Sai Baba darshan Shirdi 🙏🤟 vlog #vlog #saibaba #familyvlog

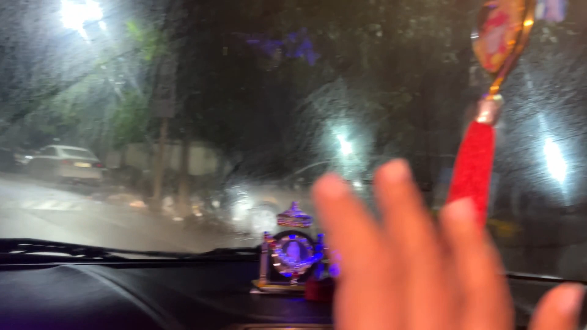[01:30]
वोस की बुंदे आ गई है तो इसको बाइब मार के थोड़ा सापकल लेंगी और फिर ने कर बढ़ी है अपनी जरनी पर आपको सही महत हूँ ना इतनी रात को मैं पहली बार जा रहा हूँ भाई
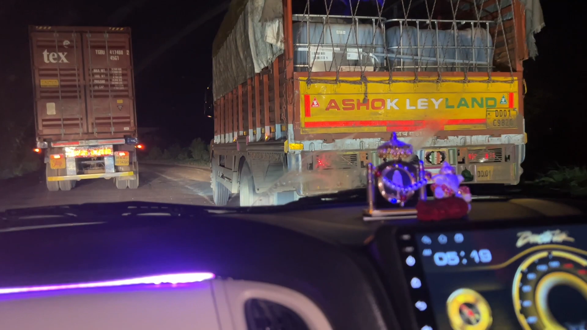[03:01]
कि दोस्तों हम लोग तीन बजे निकले थे और अभी देखो टाइम हो गया है पांच उननीस मतलब लगबग हम देड़ गंटे से गाड़ी चला रहे हैं
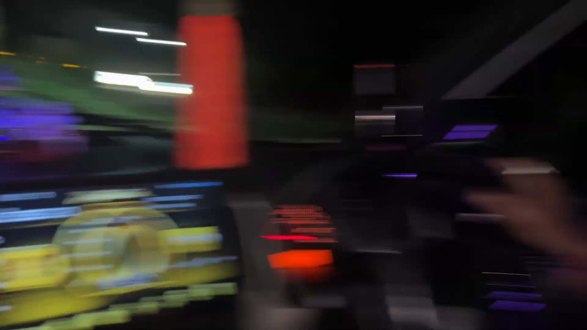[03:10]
और बस कुछ एकाद गंटा और लगेगा तो हम पहुंच जाएंगे
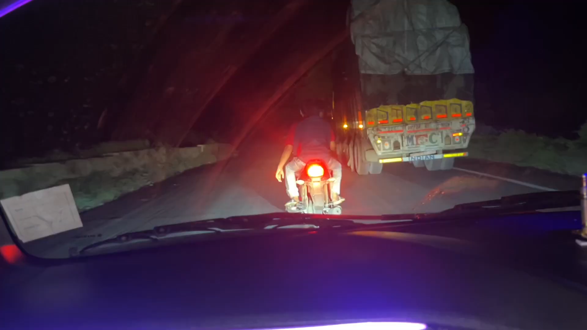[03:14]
यह देखो बाइक वाले तो ब्योड़े हैं एक दू
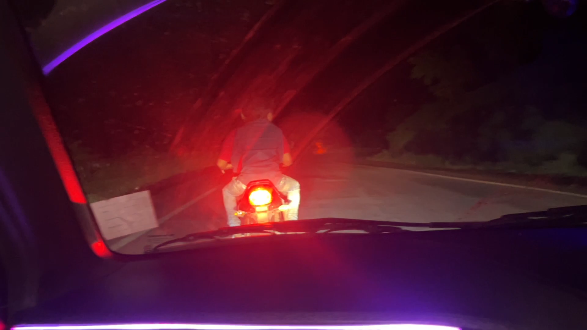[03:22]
करें
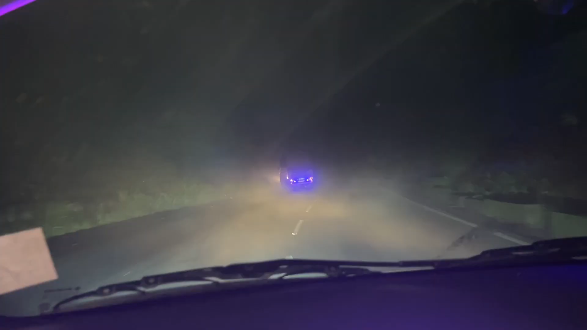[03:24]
अधर जा रहे हैं यह दो
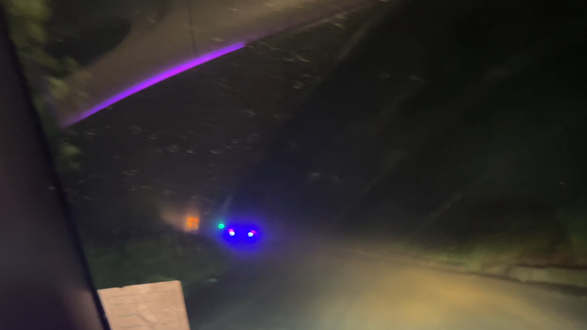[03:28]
बरस्ता बाद में अधर बाद अधर कितना फोग है और अभी यह दिन का टाइम है यह नहीं आपको दिखाता था उदर नीचे ना खाई बहुत बड़ी वाई यह बहुत
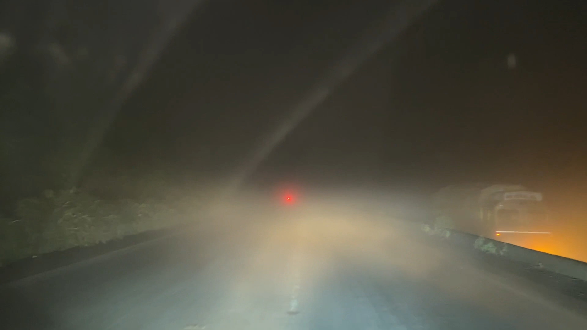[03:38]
जादा रिस्की है अधर देखो सामने का कुछ दिखी नहीं रहे है त�